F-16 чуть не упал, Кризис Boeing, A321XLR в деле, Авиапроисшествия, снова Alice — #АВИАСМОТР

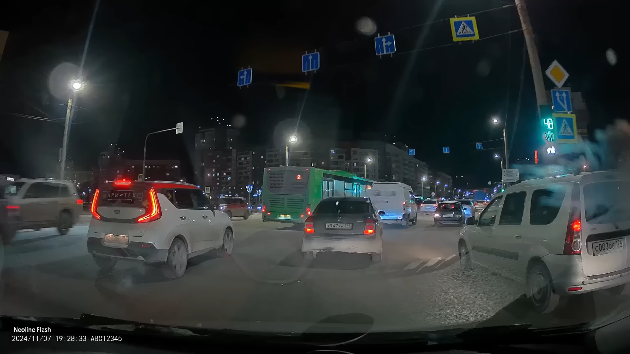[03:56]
А широкоугольный светосильный объектив с апертурой f1.7 и поддержка
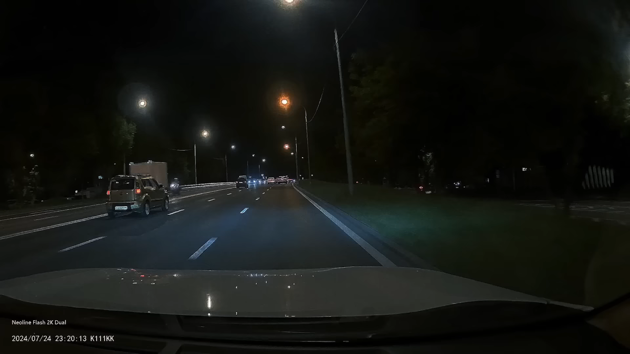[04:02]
технологии HDR обеспечивают ее максимально возможную детализацию при таких сложных условиях съемки,
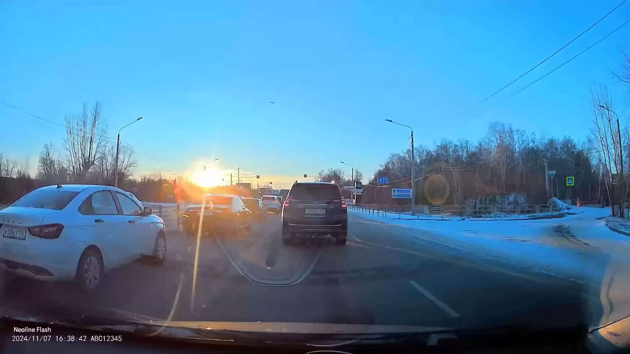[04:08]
как въезда и выезда из тоннеля, езда против солнца и в ночное время при засветке от ярких фар других автомобилей.
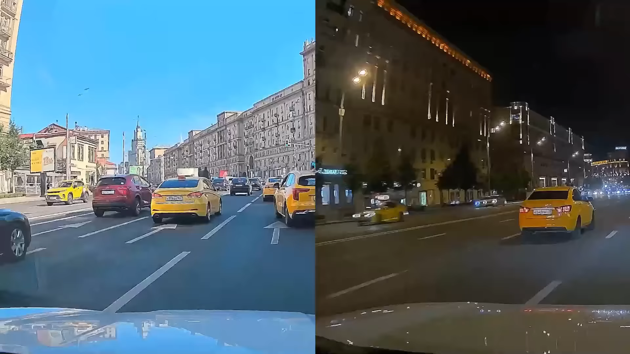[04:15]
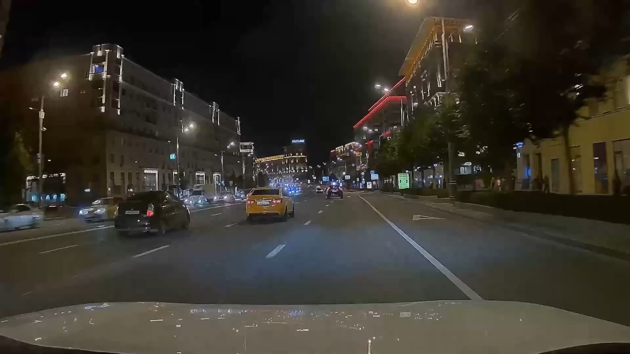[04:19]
У видеорегистратора имеется режим парковочной съемки, при которой запись автоматически включается по сигналу от датчика удара или при движении в кадре.